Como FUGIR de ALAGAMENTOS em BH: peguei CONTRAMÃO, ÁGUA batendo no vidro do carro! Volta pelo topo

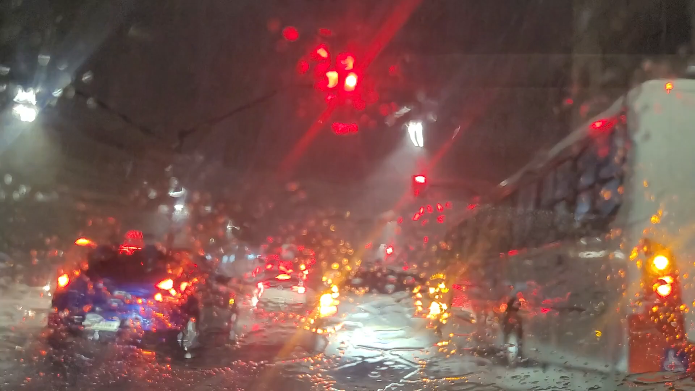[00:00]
Guilherme Gins, canal TV, meio da rua, enfrentando chuva em Belo Horizonte, olha aí. Chuva torrencial, já tem uns 15 minutos já. Transparou aqui, vem da Amazonas.
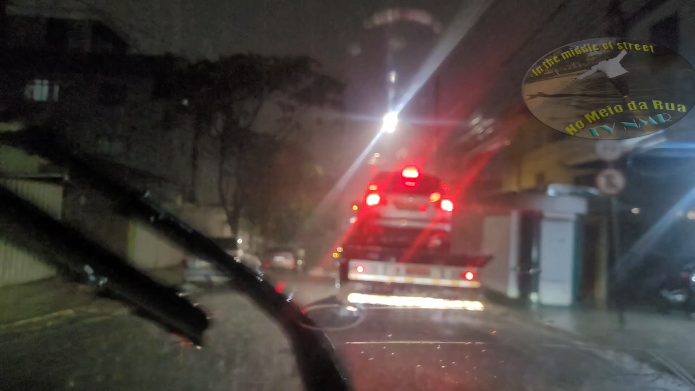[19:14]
E eu olhei para o rio assim, faltava um tantinho se ver derramar. Aí eu não pensei duas vezes.
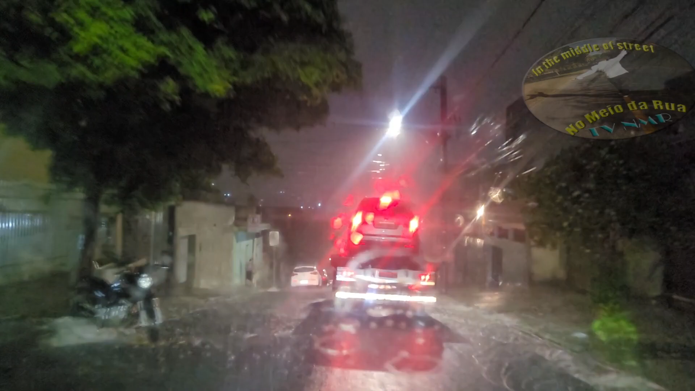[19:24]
E vi um caminhão da Coca-Cola do meu lado, ele passou e me fechou. Falei, igual pronto. Agora estou preso. Aí eu segurei o carro, deixei ele passar, joguei pro lado de lá do caminhão. Eu vi uma rotatória pra subir pra distância. Eu já entrei nela logo. Aí veio todo mundo na frente. E o rio começou a subir e começar a tomar a pista. Que misericórdia. Não vou esperar pra ver até onde ele vai de jeito nenhum. Ah, aqui ele mandou subir aquele morrão da... do Morro das Pedras aqui.
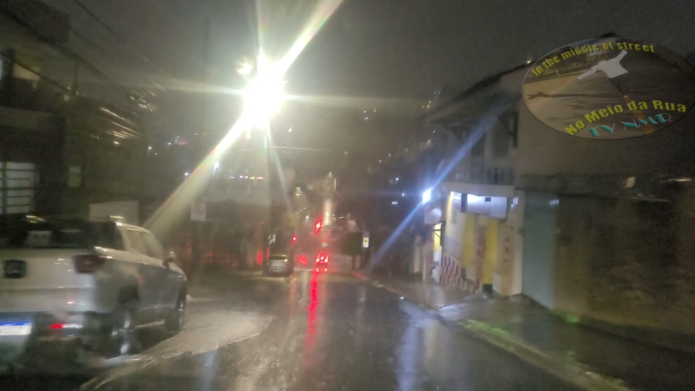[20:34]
O barão dá pra atravessar. Maravilha. Esse é barão? Esse é barão. Ah, então a gente atravessa, a gente pega barão. É, só que nós atravessamos bem cá em cima, né? Bem longe. É. Aí nós vamos fazer o seguinte, nós vamos cortar por dentro aqui dentro. Até que sai na raja da baga. Uhum. Aí eu volto e desço a raja. Eu tô descendo com o rumo.
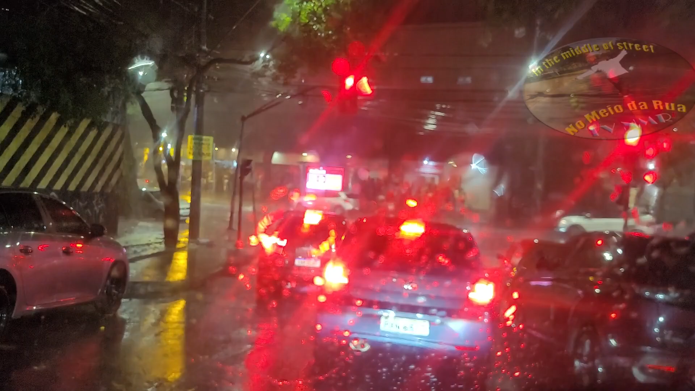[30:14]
Ô, Central, a Prudente de Moraes aqui em cima, dois quarteirões pra cima da Contorno. Barão de Macaúbas. Barão de Macaúbas, tá tudo tranquilo, tá? Aqui tem o fluxo, tá normal.